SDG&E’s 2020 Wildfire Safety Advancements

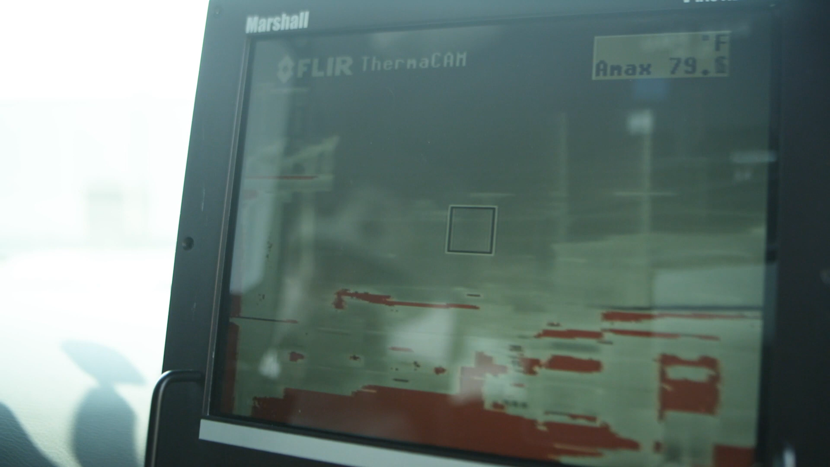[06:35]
And that allows us to see things that we can't see with our naked eye.